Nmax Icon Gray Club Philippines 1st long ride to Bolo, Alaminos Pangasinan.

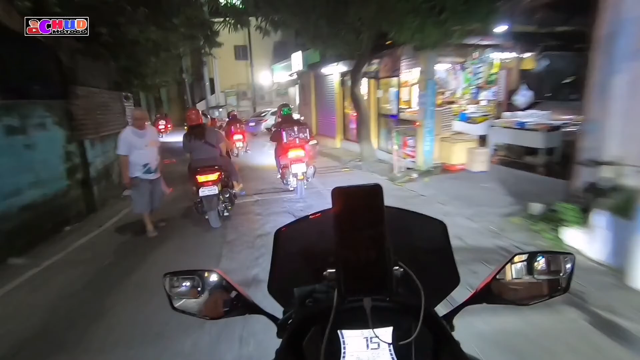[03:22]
Hindi ko na alam itong yung dinadaanan namin. Pero, alam ng kasama namin dito. Ano to daw, mga boundary ng Caloocan, Valenzuela, tsaka yung Mikawayan. Yung dire-diretso na kami sa papunta ng ano, na Pangasinan.
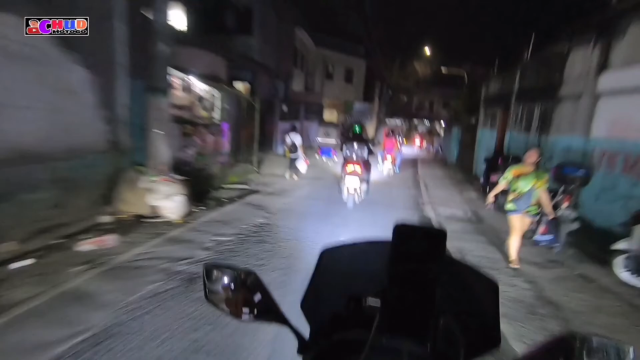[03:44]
So ito, medyo masikip maano yung mataan dito.
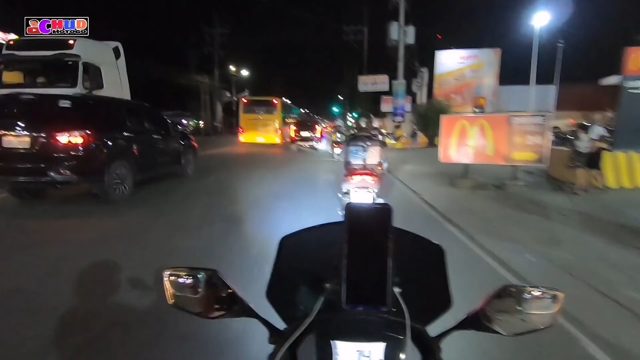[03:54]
So ito mga paps, nandito kami sa SM Marilao. May naantay lang kaming isang ano, si Paps Lance. Saka nandito na rin si Paps Lucas. So ito kami o. Ito. Ito.
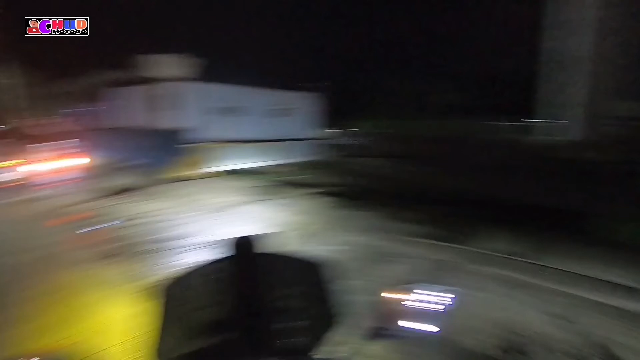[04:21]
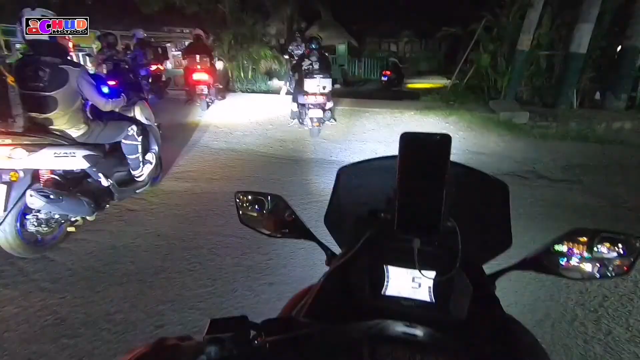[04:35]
Sorry. Dito na kami mga paps ano, San Fernando.
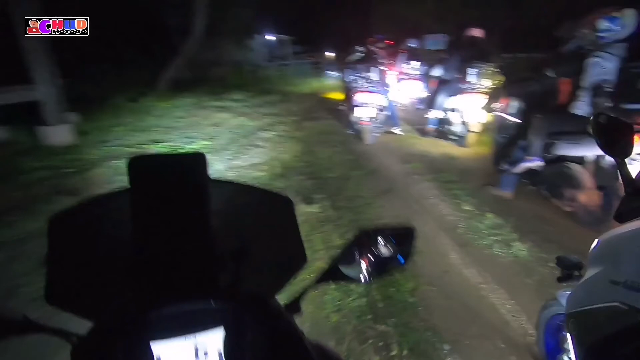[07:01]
Ano? Medyo malayo, no? Ito, binuksan na kami. Bolo Beach Resort.
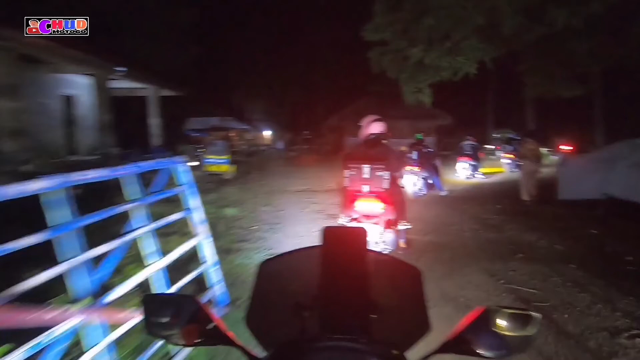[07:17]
Alright. Dito daw kami palparada. So, malamang ito ay plakda agad to.